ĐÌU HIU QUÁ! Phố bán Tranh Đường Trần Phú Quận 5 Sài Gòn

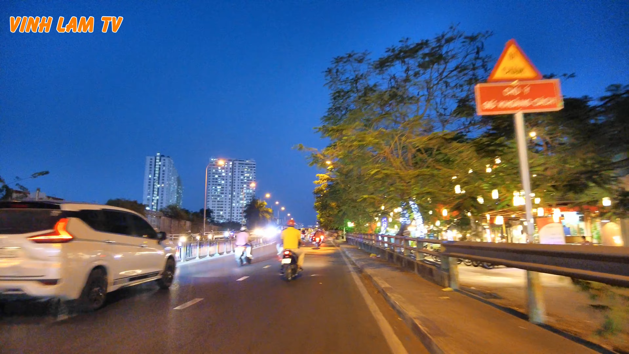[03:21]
Tối nay thì Vlog TV mời anh chị và các bạn chúng ta đi về quận nhất, từ quận 8 đi ngang qua Tạ Quang Bửu rồi Phạm Hùng rồi về con đường Trần Phú, cũng như là con đường Nguyễn Hoàng ngày xưa. Con đường Nguyễn Hoàng Trần Phú thì có rất là nhiều những tiệm bán tranh, bán khung tranh đủ loại, đủ những sản phẩm về tranh vẽ, tranh thiêu đó.
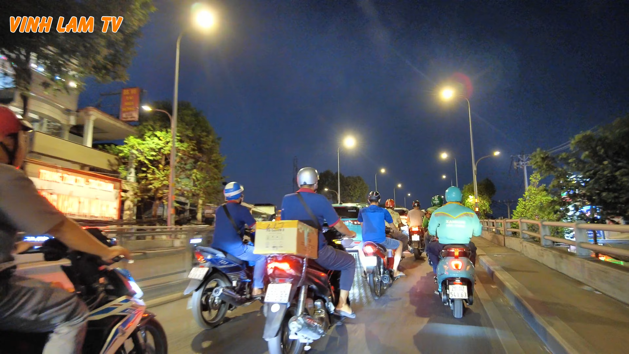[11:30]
Ở đây tuy nhiều món ăn, nhiều hàng quán nhưng mà thấy ở đây đang làm đường á, người ta lại xe chạy nhiều á, mình cảm thấy ở đây hơi là bụi ha. Nếu mà anh chị và các bạn không quen thì chắc là
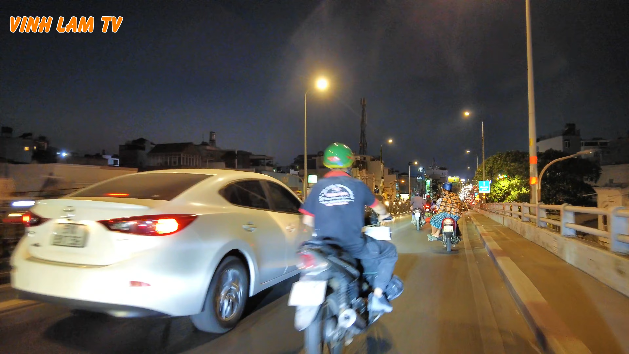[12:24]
Rất là nhiều dự án ha, còn dự án rạch xuyên tâm nữa. Và mỗi dự án đi qua là đều có niềm vui, nỗi buồn. Quẹo phải là con đường Hưng Phú. Bên tay phải thì một khu xóm chắc cũng quen thuộc với anh chị.
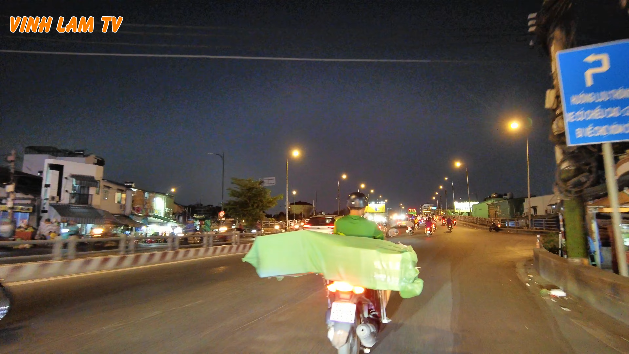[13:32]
Ngay con đường Ba Đình. Đường Ba Đình thì ngày nay cũng khác hơn rồi ha. Đi thẳng là qua bên kia là Nguyễn Tri Phương nè. Đây là cầu Nguyễn Tri Phương. Lên giữa cầu có cái hướng quẹo phải xuống đường Võ Văn Kiệt. Nhưng mà hôm nay chúng ta không có quẹo phải xuống mà mình đi con đường đi về con đường Trần Phú. Để gửi anh chị và các bạn những hình ảnh ở Trần Phú.